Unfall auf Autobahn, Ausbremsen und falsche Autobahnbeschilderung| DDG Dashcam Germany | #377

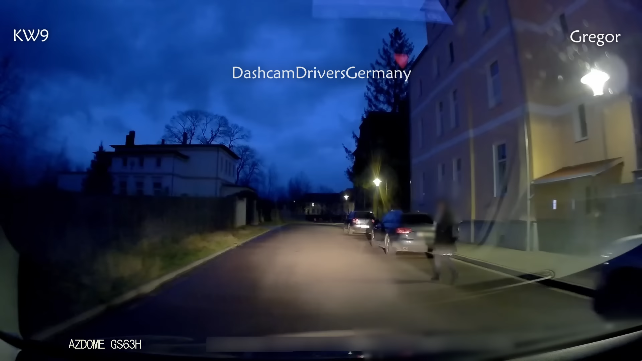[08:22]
verstehe ich irgendwie nicht hier rechts ist ein super breiter beleuchteter fußweg warum muss man dann auf der straße laufen